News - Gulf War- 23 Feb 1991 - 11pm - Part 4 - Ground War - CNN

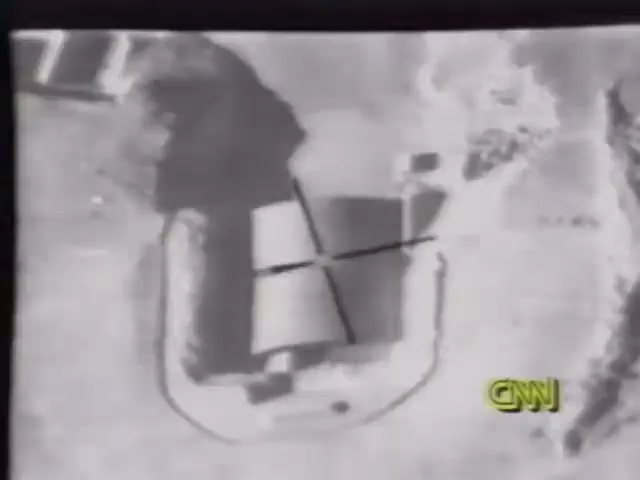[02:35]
But the proper bomb placement combined with the delayed fuse set to
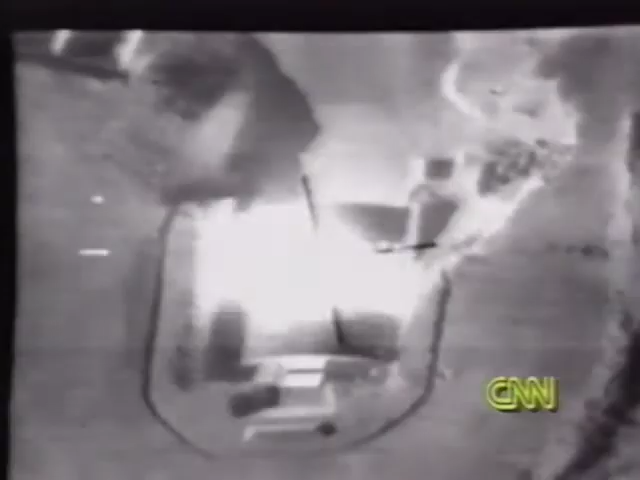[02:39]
explode after
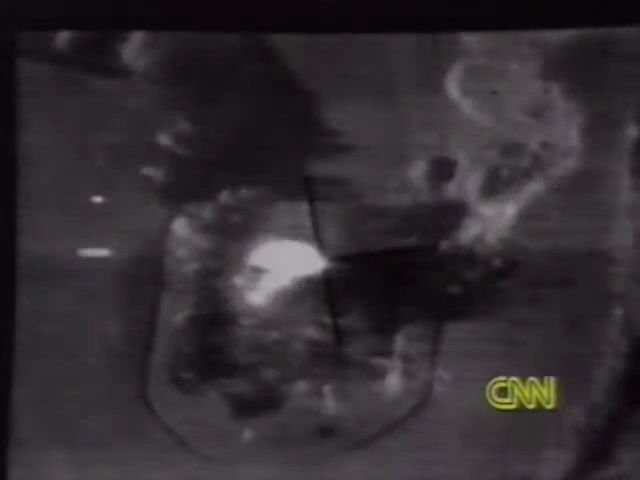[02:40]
the bomb breaks through the roof can destroy the shelters. Iraq also built shelters for some of its troops.
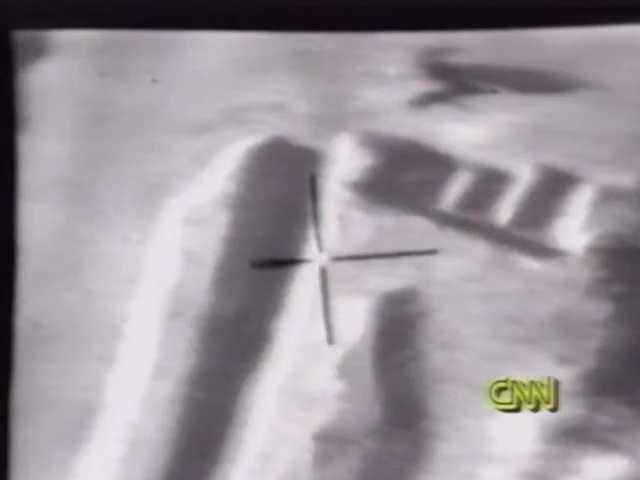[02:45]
An international group of shelter consultants believes the complex structures look like this.